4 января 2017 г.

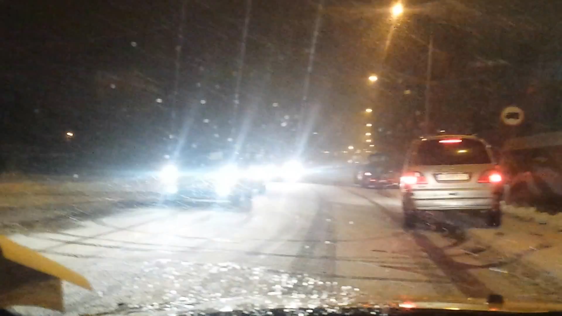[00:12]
Женщина туда, понимаешь, разворачивалась. Вот эта парковка запрещена. Если дядька полицейский будет мимо проезжать, надрючит жопу. Это тоже штрафники стоят.
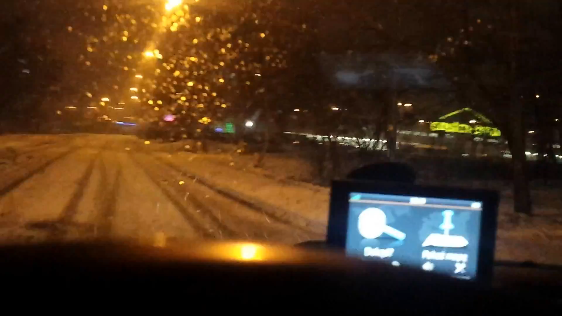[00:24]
То бишь, здесь полиция ездит часто и попадаются люди. Вот за эту тему часто попадаются, как говорится, на штраф.
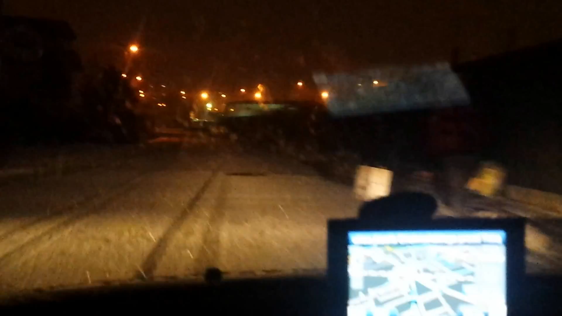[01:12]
Впереди Porsche и Skoda. Вот это вот называется Ощедле. По-польски Ощедле. Это как бы на темно ни хера не видно, да?